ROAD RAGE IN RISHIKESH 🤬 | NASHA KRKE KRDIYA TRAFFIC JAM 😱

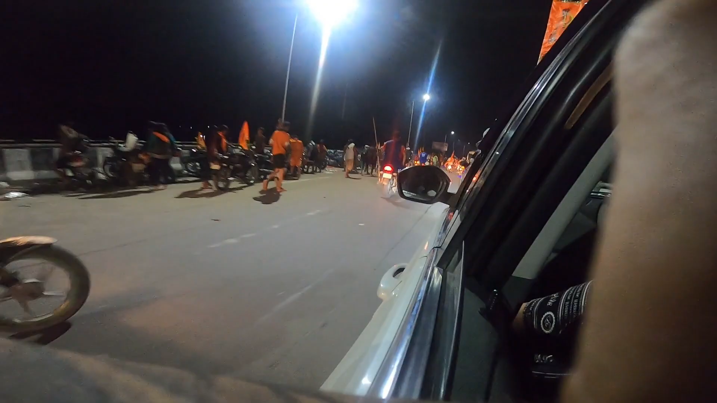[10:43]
तो भाई लोग अपन हरिद्वार में हो गए एंटर, जैसे कि दिख रहा होगा ठंडा मच रहा है यहाँ पे फुल, गाड़ी में भी बाहर भी।